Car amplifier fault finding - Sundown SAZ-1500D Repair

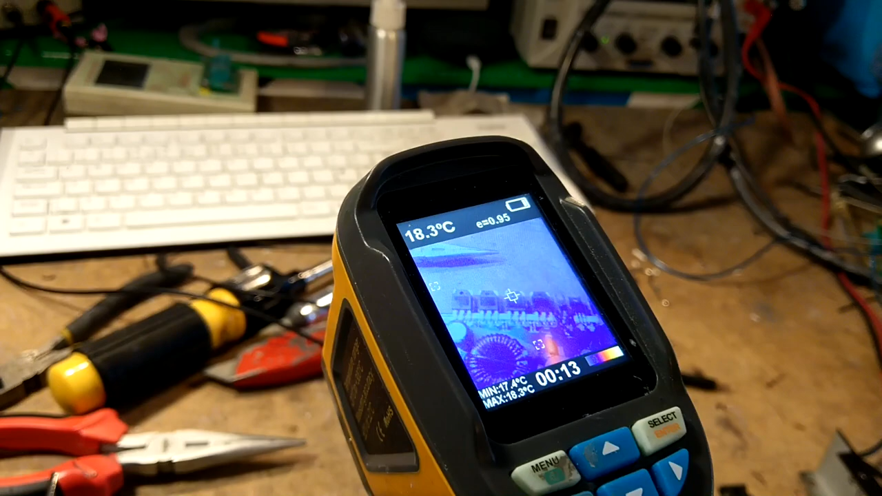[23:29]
On screen: spot 18.3°C, max 18.3°C, min 17.4°C
the fetts aren't getting warm uh we've got one resistor getting warm there which is just a rail resistor that that's designed to get
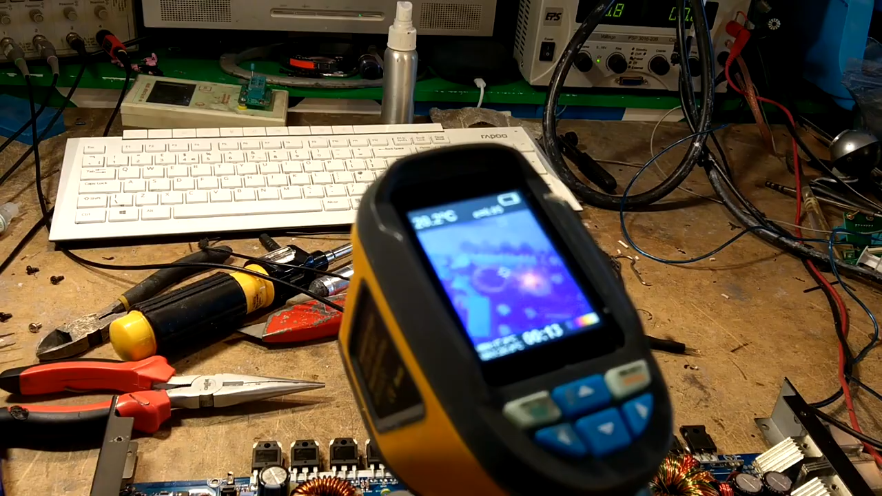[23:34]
hot that's fine so um i don't think there's a problem with the fetts or anything there that's preventing that from happening so yeah it won't won't won't hold the switching